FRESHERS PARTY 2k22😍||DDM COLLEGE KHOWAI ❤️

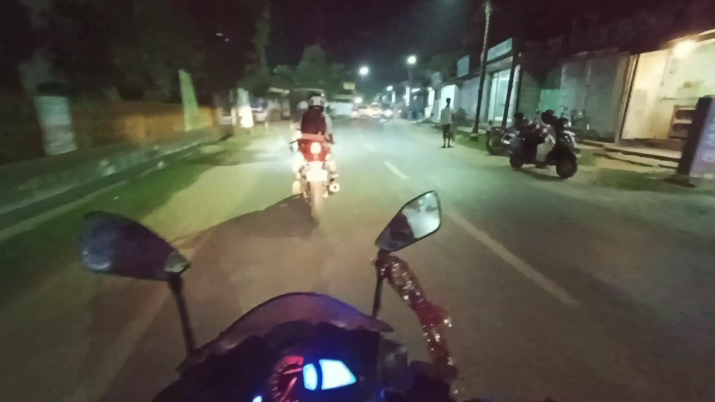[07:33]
और रात पे क्या देखा ना आप लोगों ने, एकदम तबाही वाला सीन हो के रखा था। तो अभी फिलहाल फ्यूल भरवाते हैं बाइक पे, फ्यूल नहीं है बाइक पे एक भी ताक, जैसे कि आप देख सकते हो, तो पहले फ्यूल भरवाना ज़रूरी है बाइक के लिए।
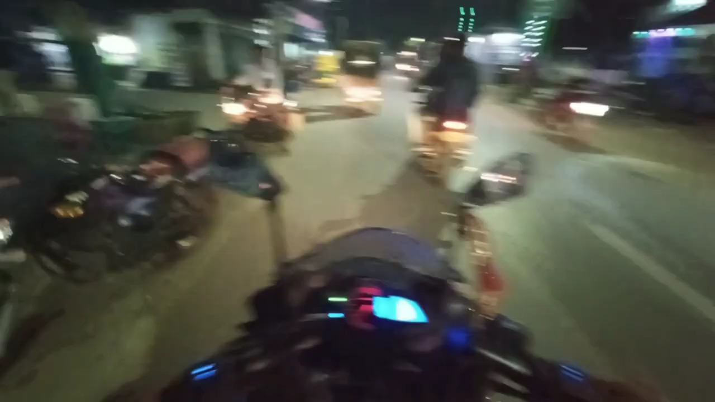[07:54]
चलो जाते हैं भाई पेट्रोल पंप, और तो पहले फ्यूलिंग करवाते हैं, उसके बाद फिर से मिलते हैं आप लोगों से।